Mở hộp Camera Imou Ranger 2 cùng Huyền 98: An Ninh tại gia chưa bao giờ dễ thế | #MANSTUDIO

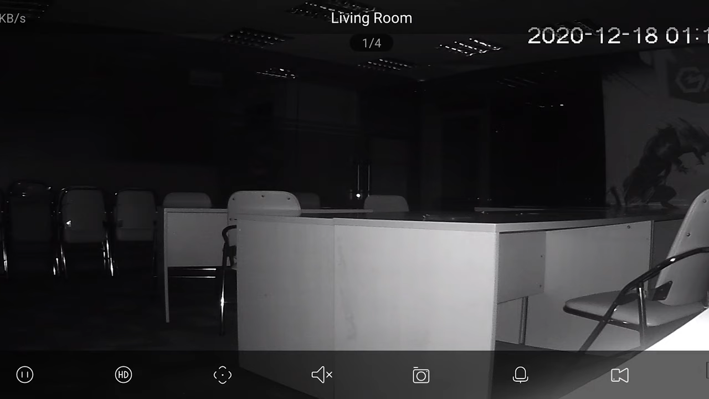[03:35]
Trong điều kiện ánh sáng kém hoặc ban đêm Khi mà camera thông thường không thể ghi hình IMO Ranger 2 nhờ trang bị đèn hồng ngoại với tầm chiếu lên tới 10m Vẫn có thể quay tín hiệu hình ảnh ổn định và rõ ràng